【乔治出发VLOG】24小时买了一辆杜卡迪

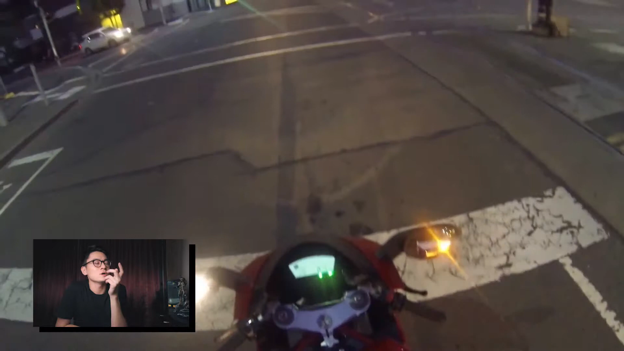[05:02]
这是晚上这已经看不到什么了这是第二天我已经到了摩尔本的码头这边然后已经下来了自言自语在车上不知道说什么东西
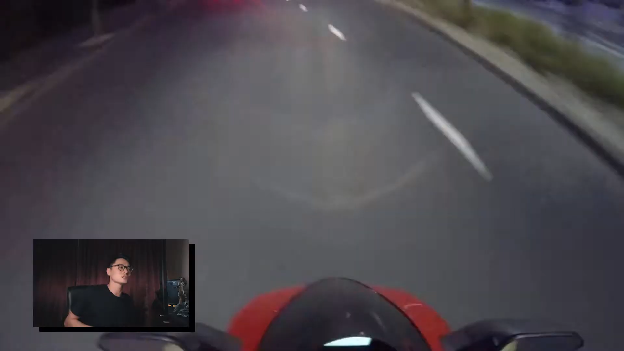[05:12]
好危险安全安全再安全这是这期的Vlog如果你喜欢的话希望你们点赞关注留言如果你喜欢澳洲的这种视频就是旅游上的视频未来还会有很多旅游的视频希望你们喜欢拜拜